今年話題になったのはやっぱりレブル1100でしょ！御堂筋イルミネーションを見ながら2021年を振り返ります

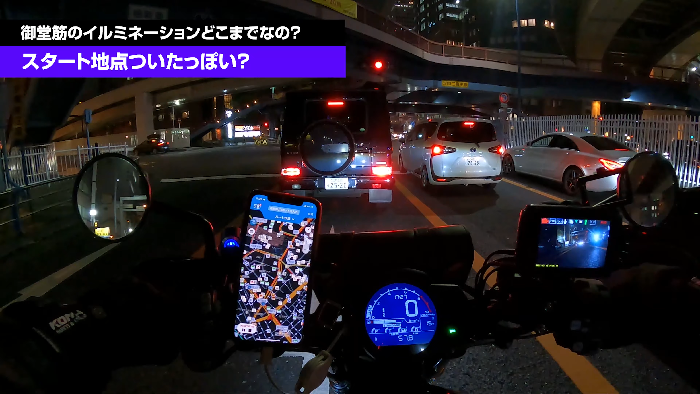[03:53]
ちら って 見て。 ああ、でもじゃあそれたらどっちにちゃうの。曽根崎のこのまま行って、あの西梅田まで回る。 そう、 大阪駅の前ずいっと回って、 ぐり っ と、 その方がどうせやるんだろう、中途販売するより。 そしたらもっと北にもあるんや。 ないやろ曽根崎警察の前から向こうはないやろ、さすがに。 さすが にそれはないやろ。ここが多分スタート地、この右がスタート地じゃん。
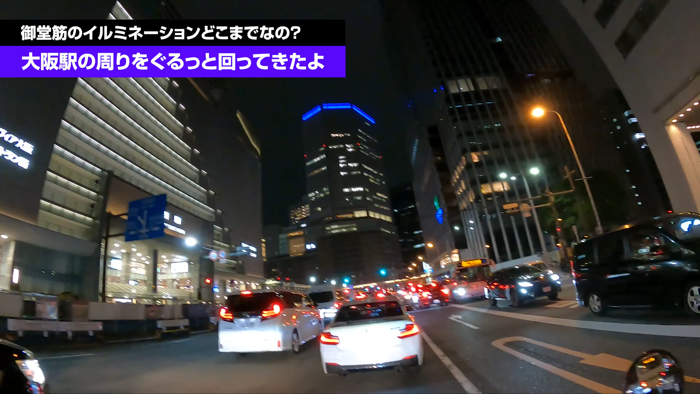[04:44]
はい、大丸です。 はい、 大阪駅。はい、大阪駅です。見えるかな。この先がスタート地点と違うかな、あそこが。さあ、スタートです。 はい、 はい、スタートです。ここからイルミネーションスタートです。
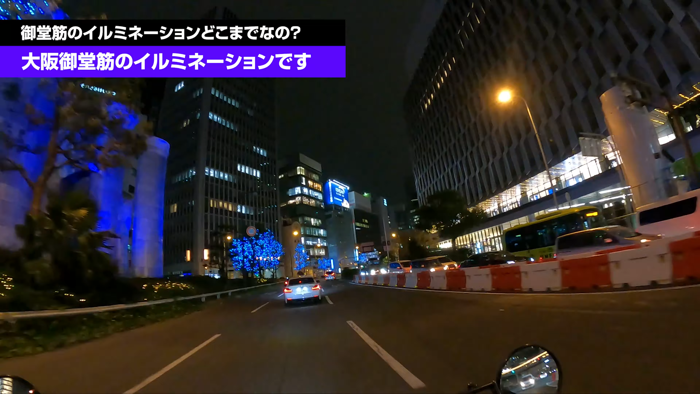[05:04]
できるだけ左側に寄っていくか。うん、ここは白と青のイルミネーションですね。あそこなんかすぐカラフルってんですか。